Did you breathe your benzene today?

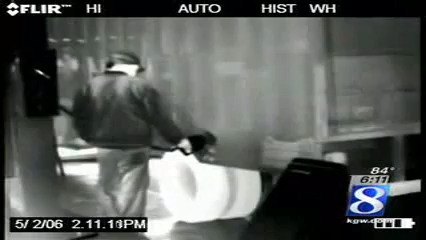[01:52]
And they envelop the attendant pumping gas into a box truck. I am doing it manually now. With an older model pickup truck, fumes swirl out too.